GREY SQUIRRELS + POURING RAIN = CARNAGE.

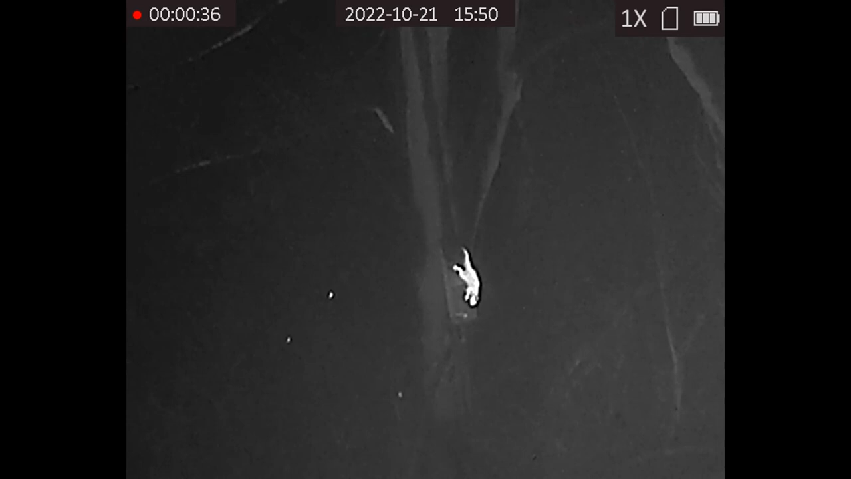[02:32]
There's obviously no audio on that so you can see the chap there and you can actually see the pellet that missed him fly off to the right hand side. His footprints are still left on the aluminium sheet. He should have run and kept running but he didn't.
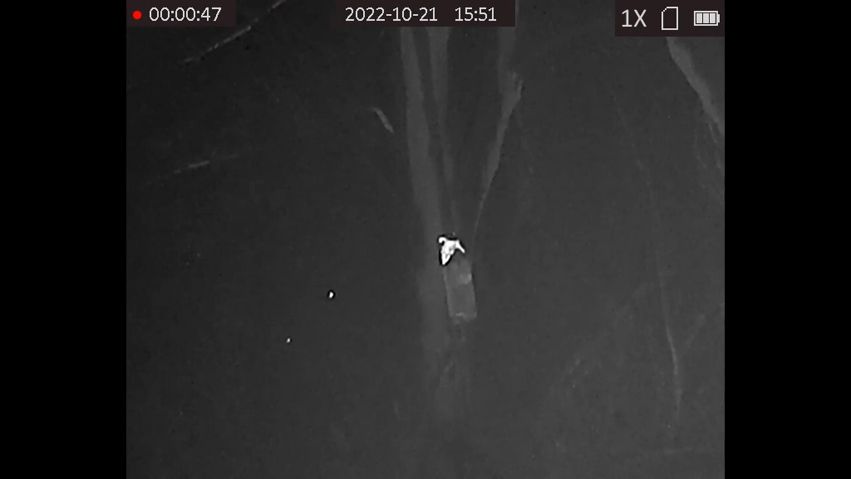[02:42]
He stuck around and then decided to do this all over my box. What a mess. Anyway thanks for that HIC that was brilliant I was really pleased with that result.
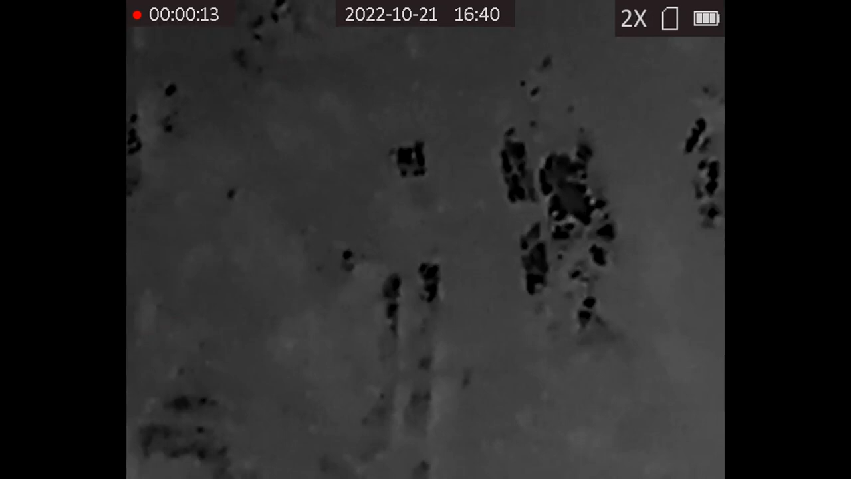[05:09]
They're talking to each other. Here he is.
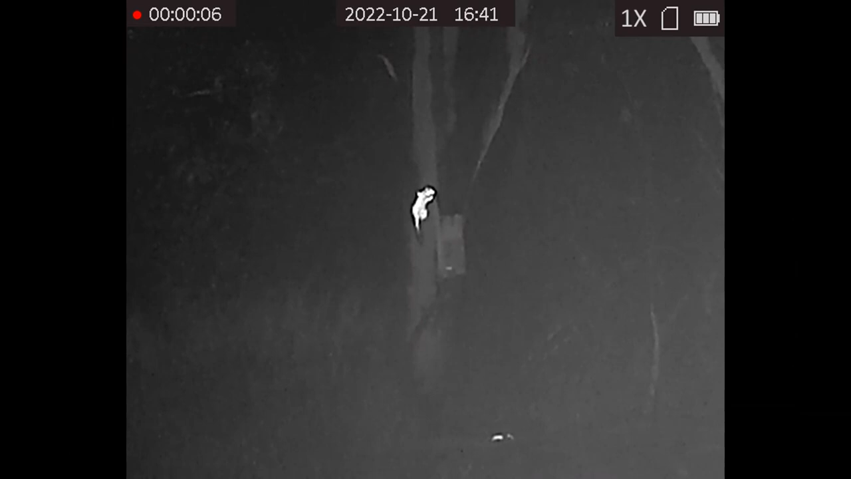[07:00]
I was quite intrigued that even after a few seconds of standing on the tree he actually leaves his footprint there. Now bearing in mind it was been pouring rain all day everything was soaking wet but it still leaves a hot footprint on that wet tree. Now like the rest of his mates he goes down quite happily feeding because he has been doing for two weeks. Goes for the vertical feeding method instead of sitting on the porch like the rest of them but pays the price with a very painful headache.